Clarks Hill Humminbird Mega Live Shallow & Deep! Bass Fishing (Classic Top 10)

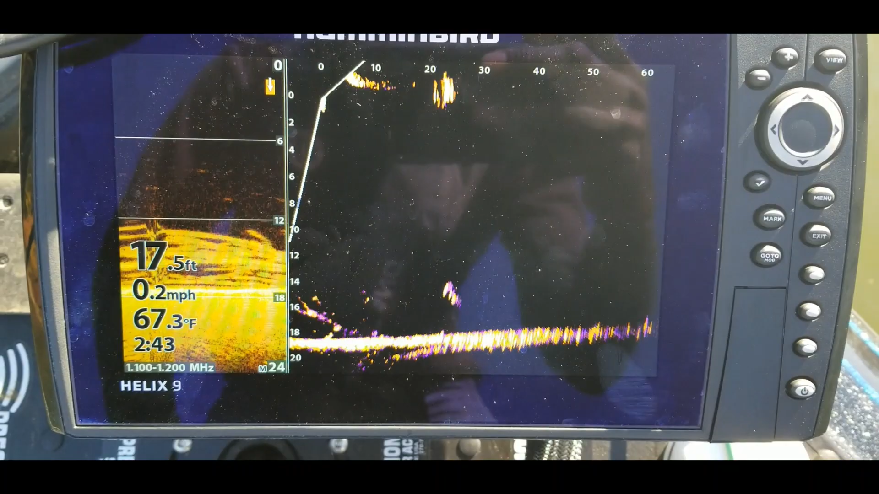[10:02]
On screen: depth 17.5 ft, water 67.3°F, speed 0.2 mph
All right, there's some fish right there moving. So you can see those fish are coming towards the boat.
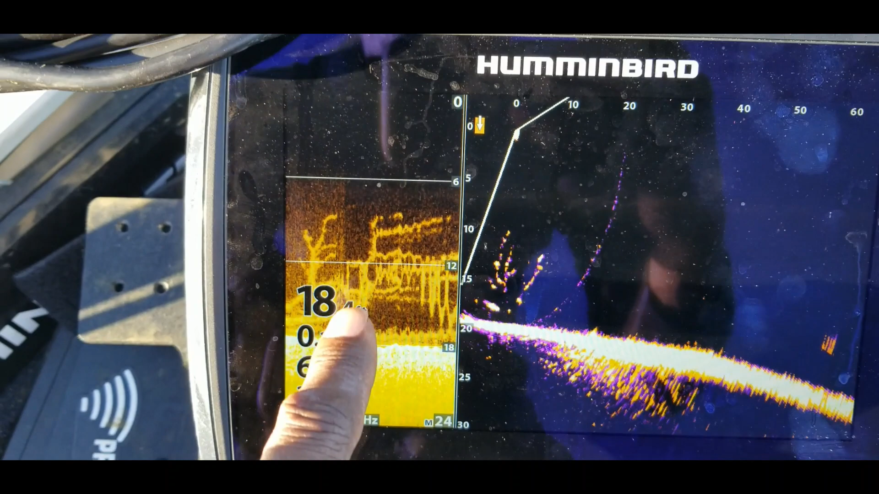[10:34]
Down imaging, there's a laydown right there with a brush pile. You can see the branches and everything over here.
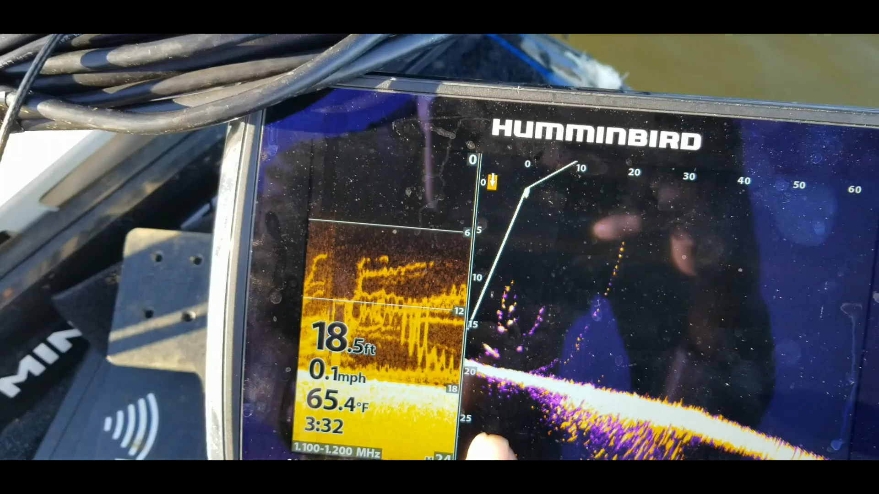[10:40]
On screen: depth 18.5 ft, water 65.4°F, speed 0.1 mph
Let me just kind of move this around a little bit.
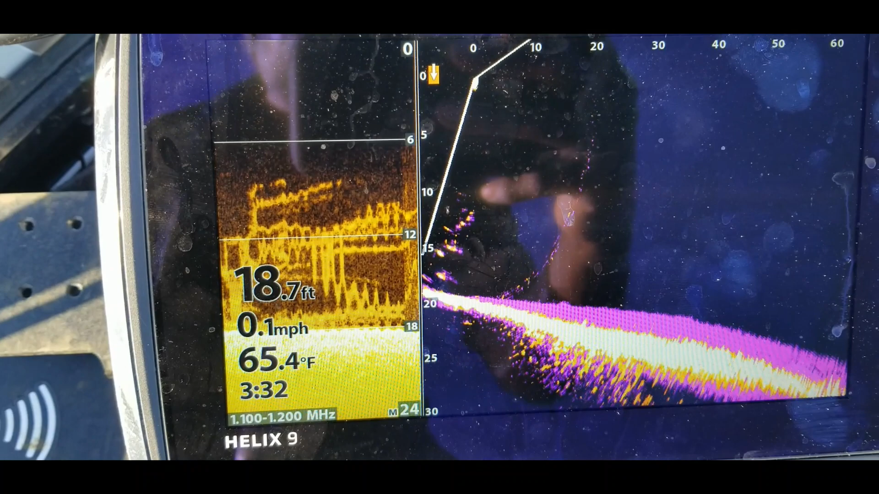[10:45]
On screen: depth 18.7 ft, water 65.4°F, speed 0.1 mph
Let's see if we can get a better view of that.
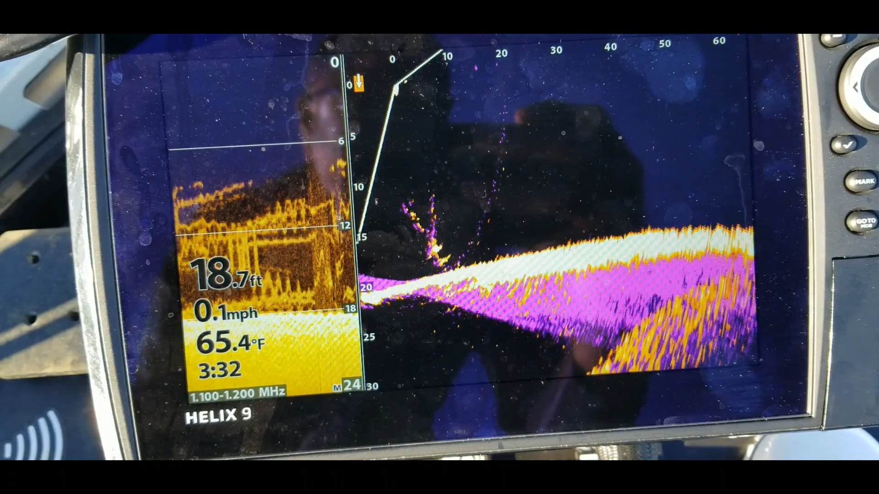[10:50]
On screen: depth 18.7 ft, water 65.4°F, speed 0.1 mph
All right, there we go. Now check that out. Now, let's see if I can drop this right down there.
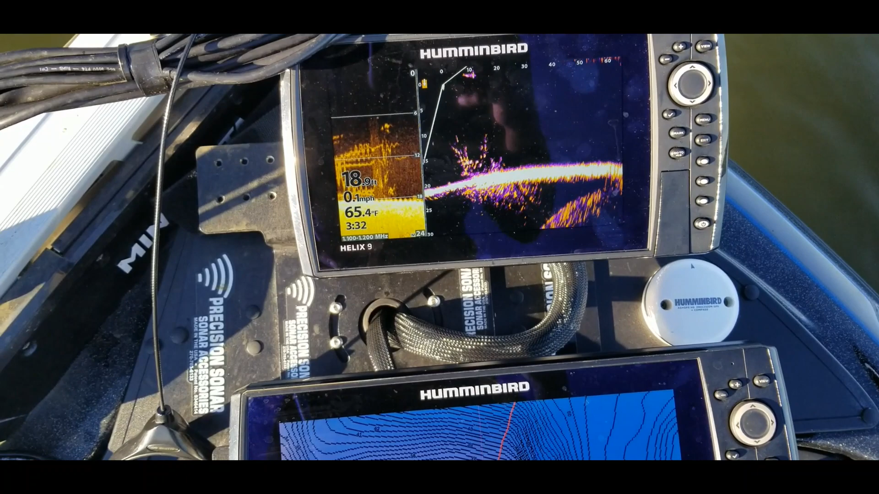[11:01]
On screen: water 65.4°F
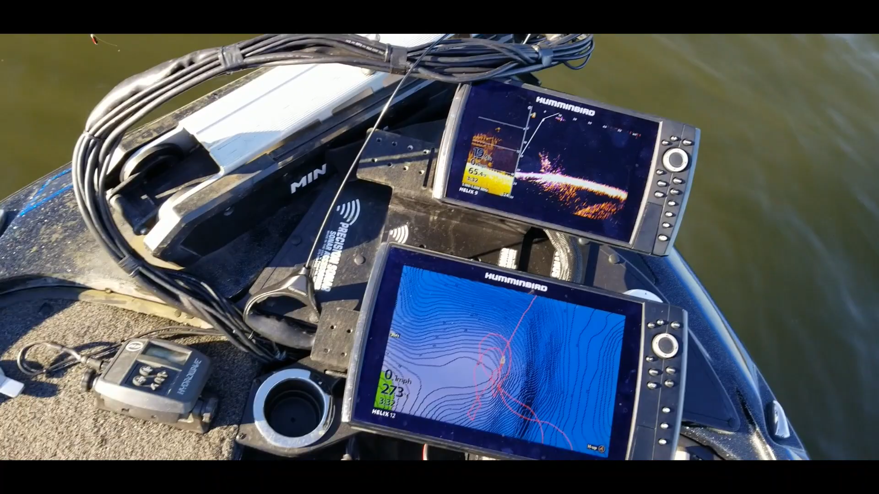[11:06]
All right, there we go.
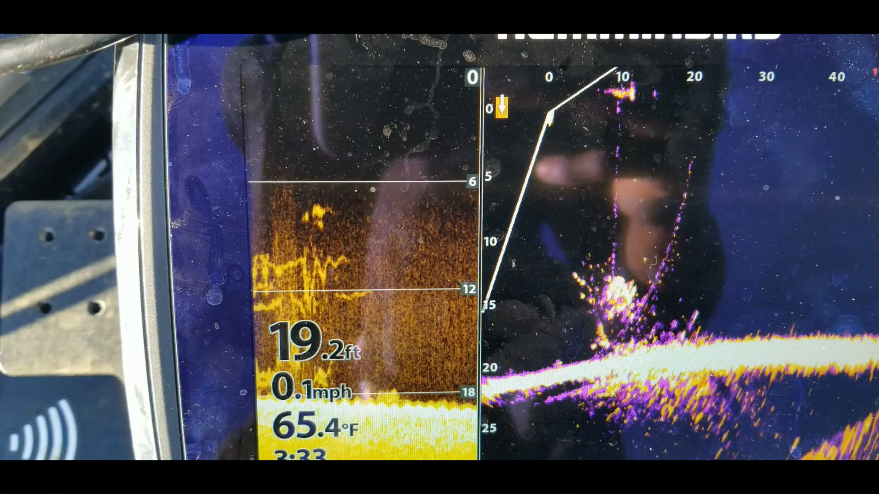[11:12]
On screen: depth 19.2 ft, water 65.4°F, speed 0.1 mph
See my bait falling right down into that brush pile.